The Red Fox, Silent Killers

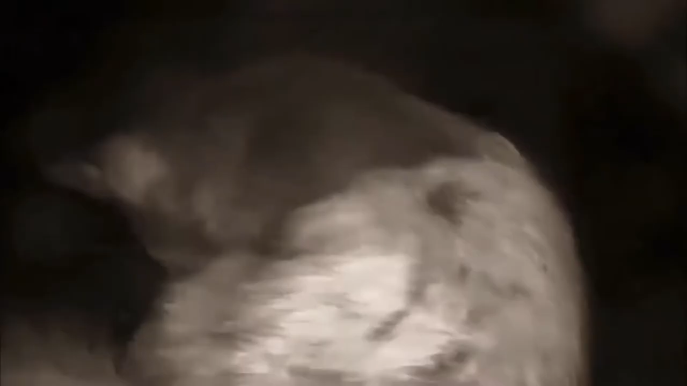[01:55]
The female will have 1 to 11 pups in a single litter. When the pups are born, they are blind and deaf and completely rely on their mother's milk for food.
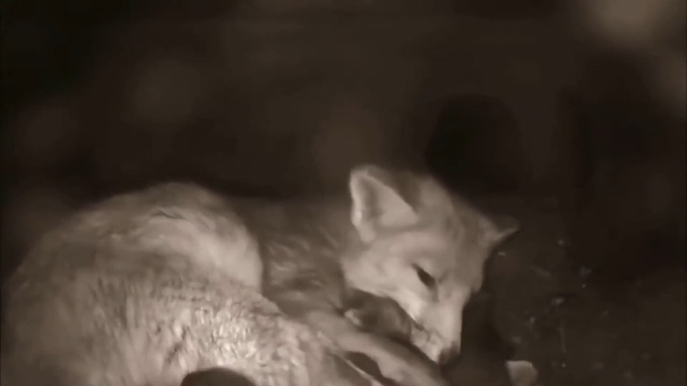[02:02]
The mother will stay with the pups and the male will provide food for her.
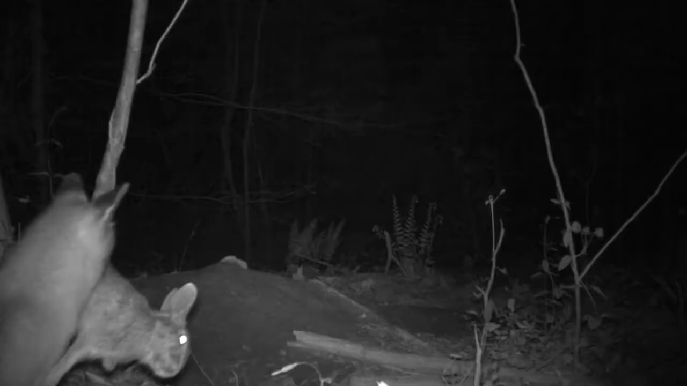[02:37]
They will also come with their parents on foraging trips.
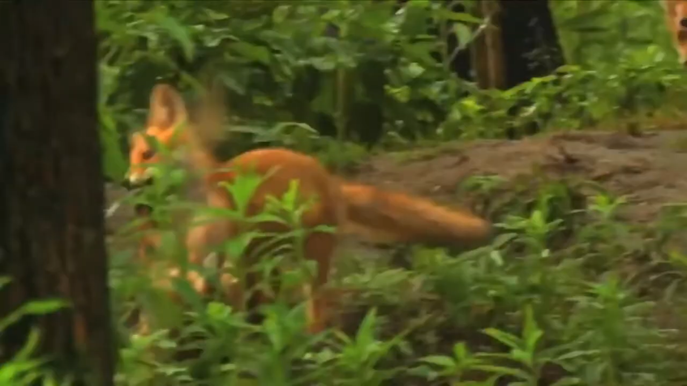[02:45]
Then, at late summer or early autumn, if the pups feel like they can establish a territory, the pups will disperse. Males leave first and usually travel farther than females.
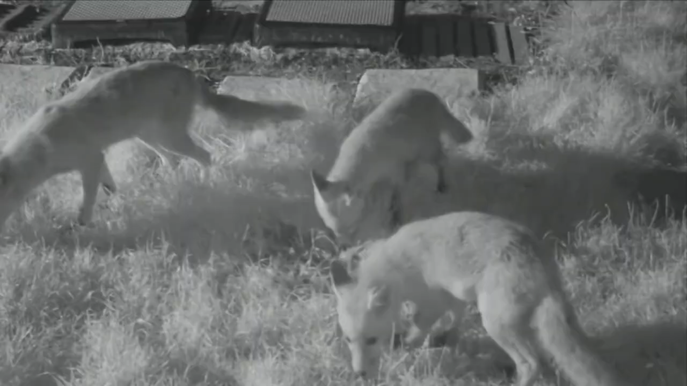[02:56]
However, it is not unusual for the pups to stick with their parents and form a family group in order to catch more food.